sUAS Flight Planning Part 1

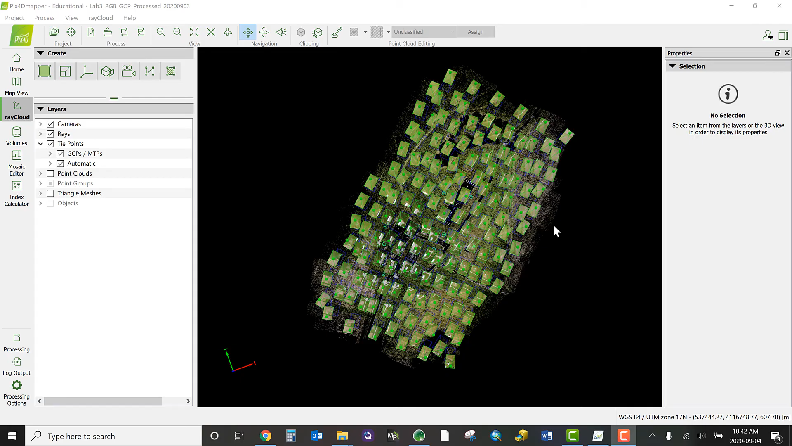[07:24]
This is so the post-processing software can find what are called key points in all of the images to line them up for stitching.
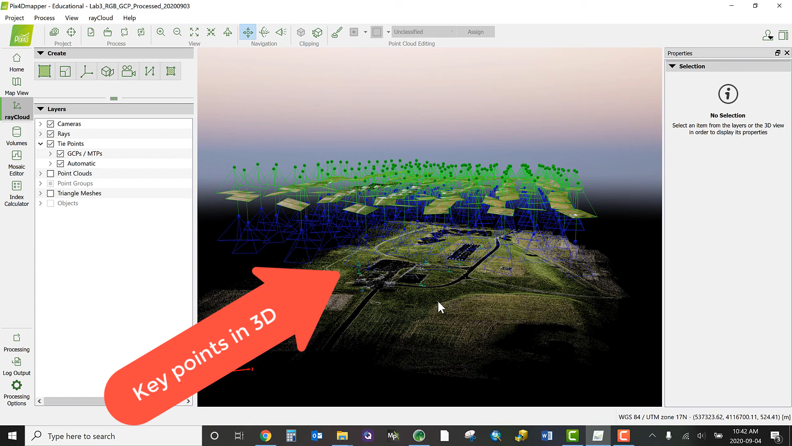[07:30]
Now, how we want the images to overlap is determined by the sensor, type of UAV, and what we're trying to map. As a general rule,
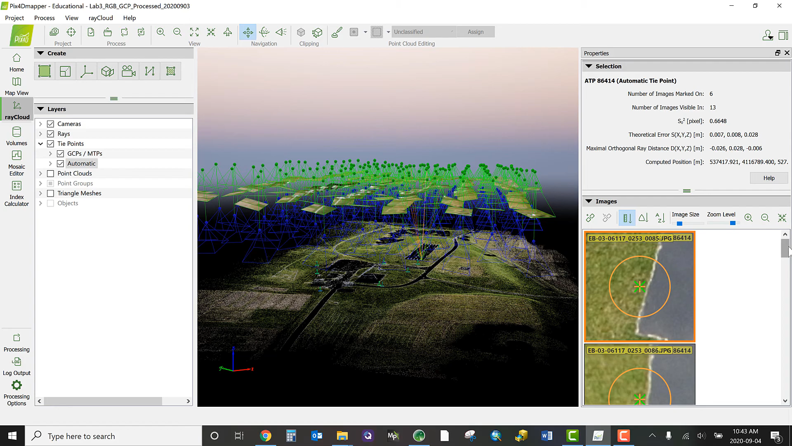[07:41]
for mapping areas with a fairly variable terrain texture, a fixed-wing UAS should aim for about a 75% side-to-side and a 65% front-to-back overlap,
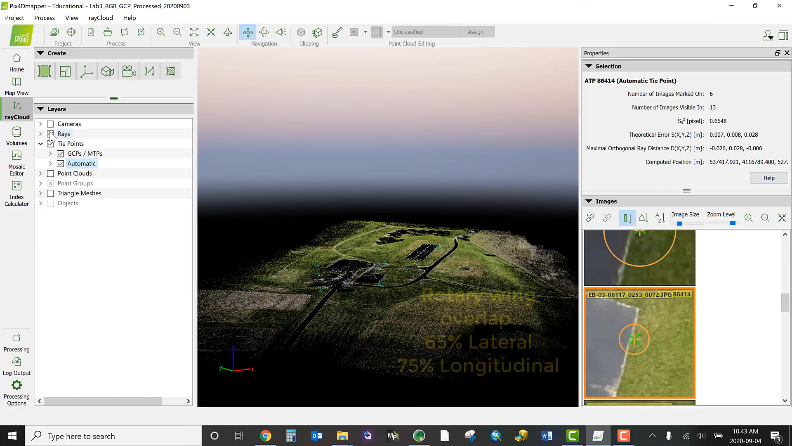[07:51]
whereas a rotary-wing UAS would want the inverse,
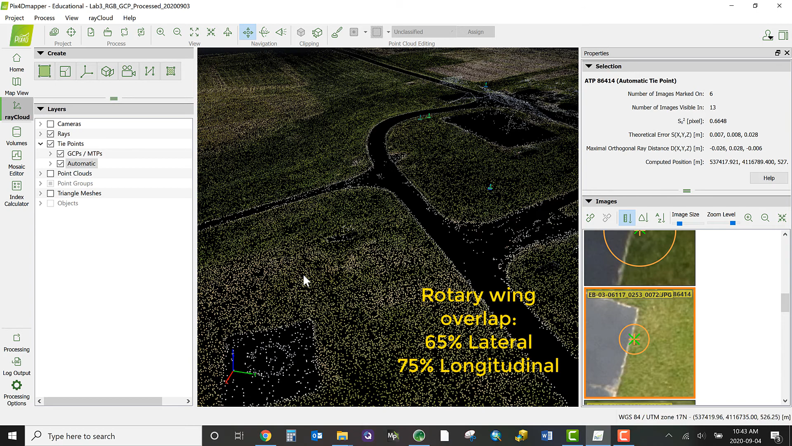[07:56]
a 65% side-to-side overlap and a 75% front-to-back overlap.
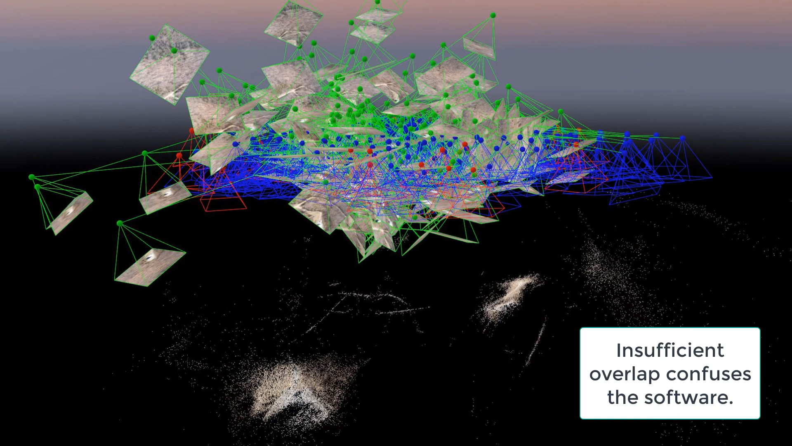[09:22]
If the overlap is not high enough, we'll end up with a final product that is of subpar quality, or perhaps even data that's so poor that you'll have to refly the mission completely, and this can be a costly mistake.
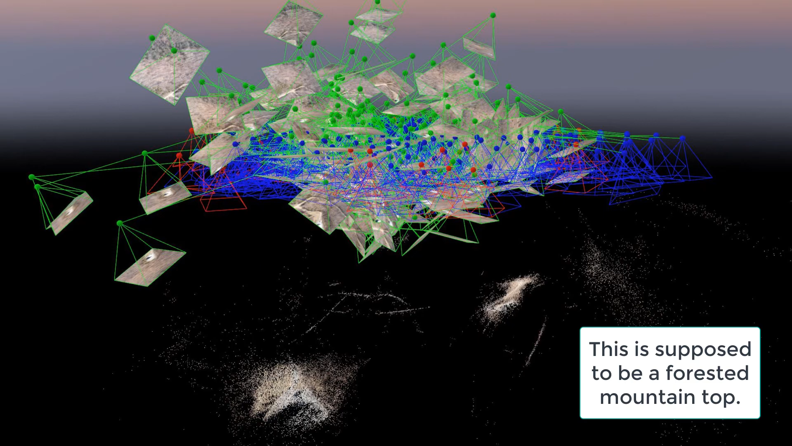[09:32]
With experience, you will come to understand your UAS and sensors well enough to be able to determine what overlap is required to generate a map of acceptable quality,